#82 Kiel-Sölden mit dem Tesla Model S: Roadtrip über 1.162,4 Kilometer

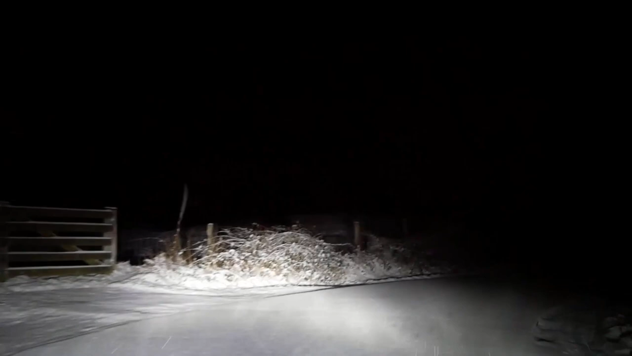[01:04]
Und hat für mich jetzt gleich eine Erkenntnis gebracht. Und zwar, der Abblendassistent, also Fernlichtassistent, funktioniert nicht bei geschlossener Schneedecke. Ich musste also, um jetzt hier mit Fernlicht fahren zu können, wieder den Abblendlichtassistenten ausschalten, damit ich überhaupt das Fernlicht anmachen konnte. Denn die Reflexion vom Schnee scheint so stark zu sein, dass der Fernlichtassistent denkt, ach, da ist Gegenverkehr. Und deswegen ist das Fernlicht aus.